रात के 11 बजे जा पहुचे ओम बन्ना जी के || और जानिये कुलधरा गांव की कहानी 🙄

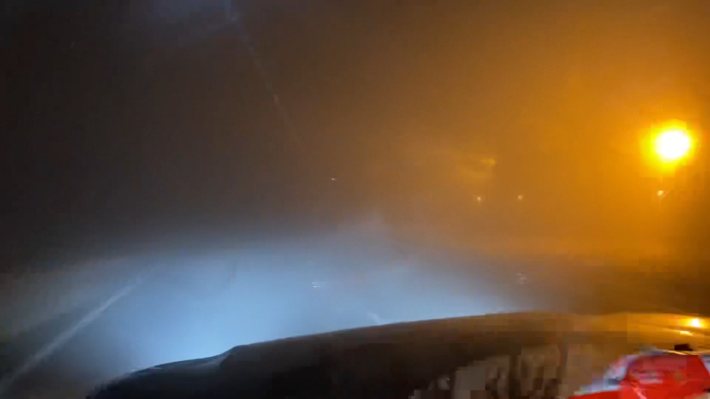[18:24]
तो गो हमारे सामने कोरा ही कोरा और हमें कुछ भी नहीं दिख रहा है और अभी वह डाइलोग याद आ रहा है लेकिन मैं इसे नहीं करूंगा और यह चाई पी के सोची है और यह बेटी हुई है आराम से